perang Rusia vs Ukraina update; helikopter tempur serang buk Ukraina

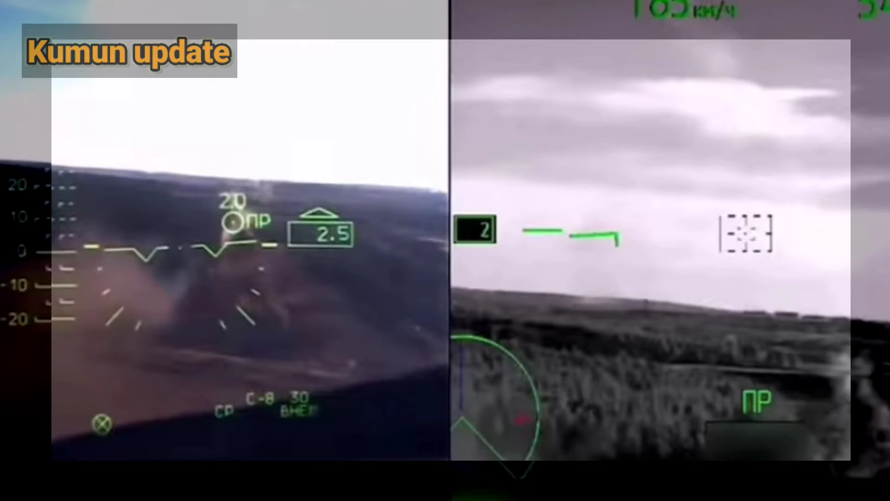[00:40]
Serangan terjadi di dekat pinggiran Republik Rakyat Donetsk, wilayah yang disinyalir dikuasai oleh kelompok pro-Rusia.
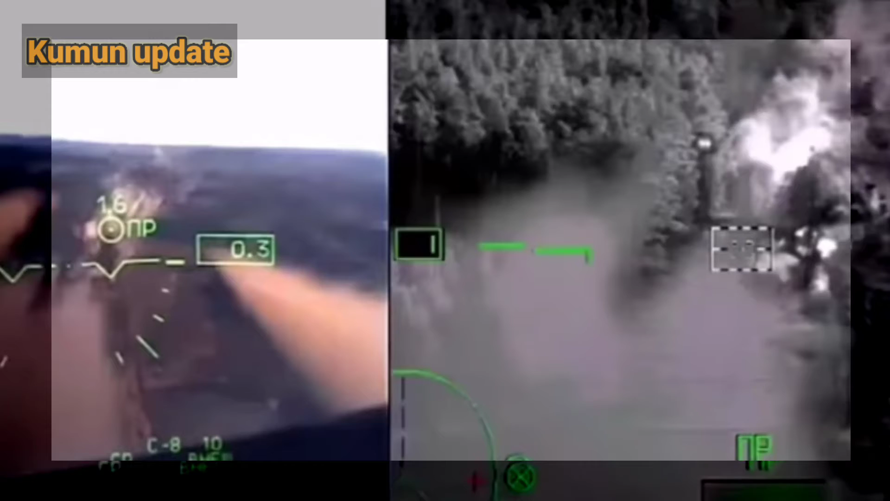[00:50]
Dalam video tampak bagaimana helikopter Rusia bermanufar, kemungkinan di 24 terlihat lepas landas sebelum menyerang sistem pertahanan udara Ukraina.